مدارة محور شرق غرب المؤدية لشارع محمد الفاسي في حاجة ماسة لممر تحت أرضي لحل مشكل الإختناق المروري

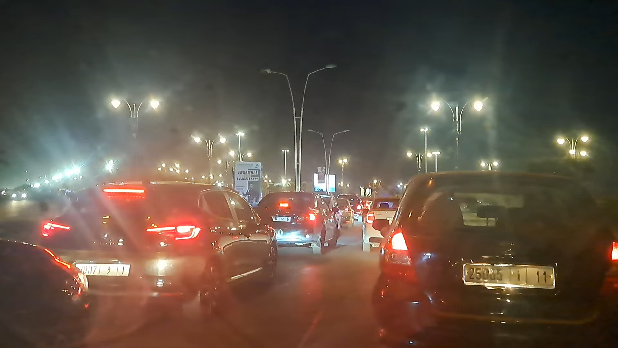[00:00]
السلام عليكم. ما كنتش اخوت باغي نصور هذا الفيديو، ولكن هذه المظاهره هذه راه كنهضر عليها دائما، هي المظاهره ديال البارو ايست ويست اللي كدي حي السلام وكدي التمديد. هذه المظاهره هذه دائما كيكون فيها لومبوتياج، والحل الوحيد اللي كاين هنا وهو ممر تحت ارضي.
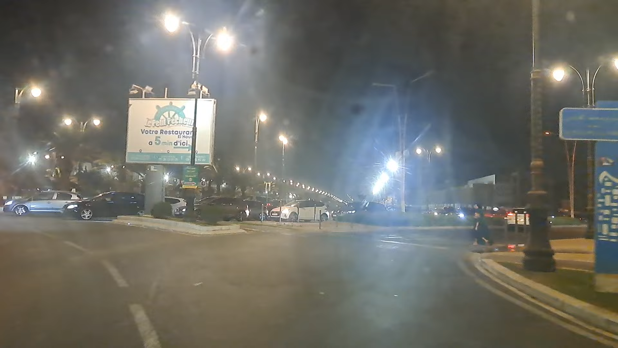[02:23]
شكرا. هذا هو شارع محمد الفاسي. هو شوفوا دخلنا عليكم والله.
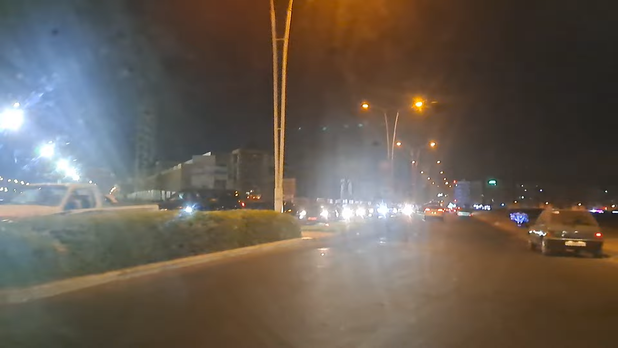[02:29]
دابا شوفوا هنا، شوفوا الاناره العموميه، راه هذا المجلس البلدي هذا راه جا تقريبا دابا شي 3 زون هو جات المسؤوليه.